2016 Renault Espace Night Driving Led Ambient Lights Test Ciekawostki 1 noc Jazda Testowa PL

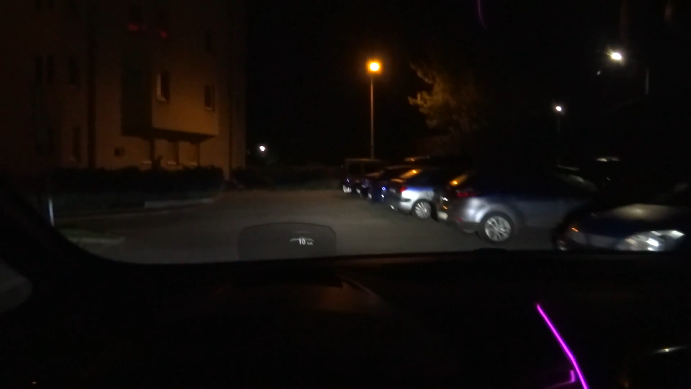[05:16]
No to możecie sami ocenić, jak one świecą.
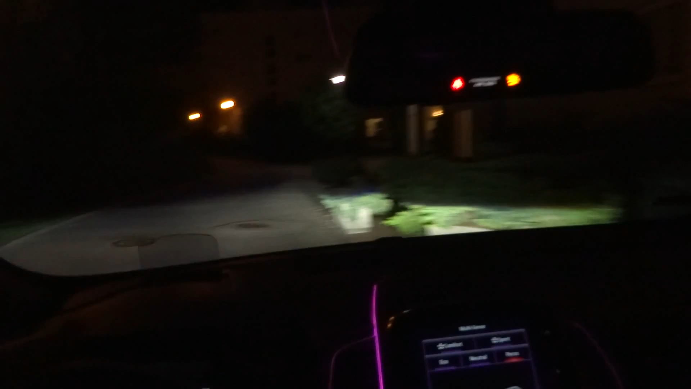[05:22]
Są wyżej umiejscowione niż w talizmanie.
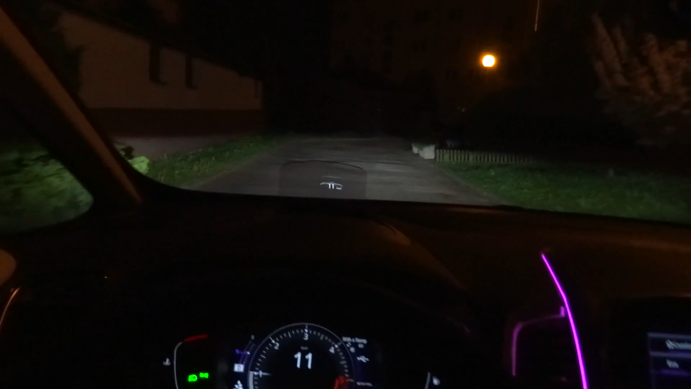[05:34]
Szału nie ma, ale oświetlają poprawnie. Zobaczymy, jak sobie będą radziły dalej na trasie. Sprawdzimy ich zasięg. Tu jest nie najgorzej. Drogowe i mijania.
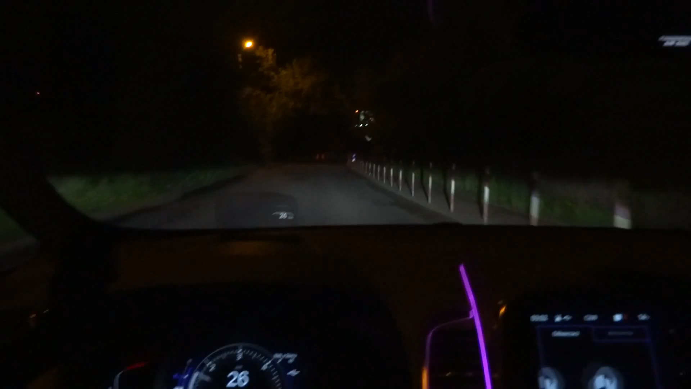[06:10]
Światła dają radę, drogowe i mijania. Nie są oczywiście skrętne, są to statyczne LEDy. Niebieskie obwódki jakoś tutaj nie widać teraz specjalnie, więc nie przeszkadza.
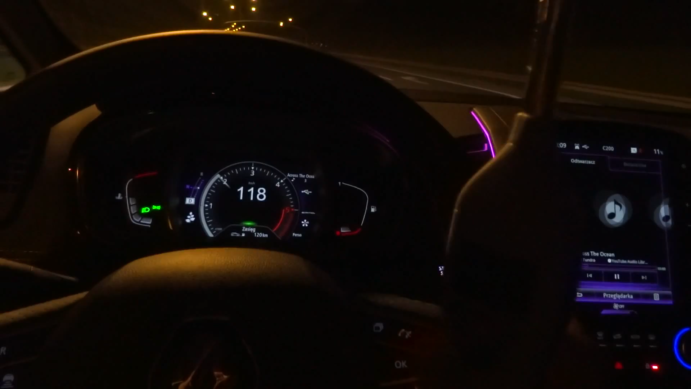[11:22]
No jest około 66 przy 120, 65-66, więc jest dobrze, jest naprawdę ładnie. No i wjechałem w kompletnie ciemną drogę. Teraz mogę wam pokazać światła drogowe i mijania. I tu mamy światła drogowe teraz w trybie automatycznym. Czyli włączyłem ten przekaźnik,
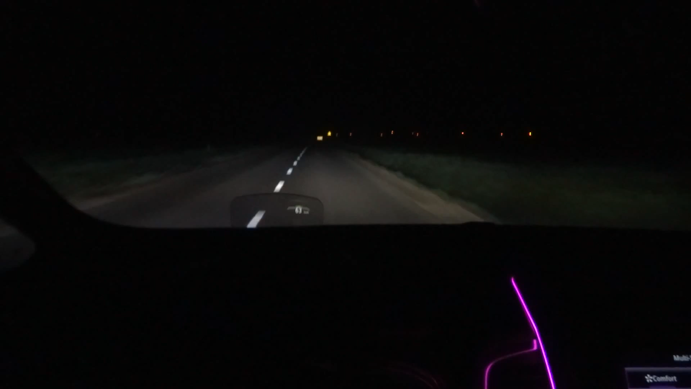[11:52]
świateł dałem od siebie, popchnąłem w stronę deski, tak jak to zawsze się robi. Jest lekka mgła, więc powinno być dobrze widać, jak te światła świecą. Mam nadzieję, że będzie dobrze widać. Same mijania i drogowy w trybie automatycznym, które zaraz powinny się uaktywnić.
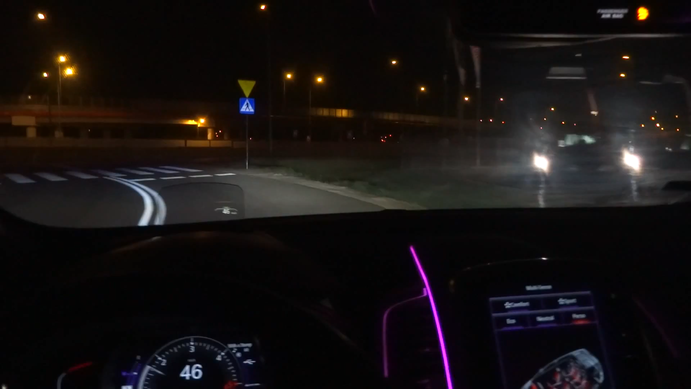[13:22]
Króliczy przybieg. Aha. Nie wiem, czy widzieliście. Śmiesznie. I drogowe, jeszcze raz, nie mijania. No we mgle można docenić światła i ich moc.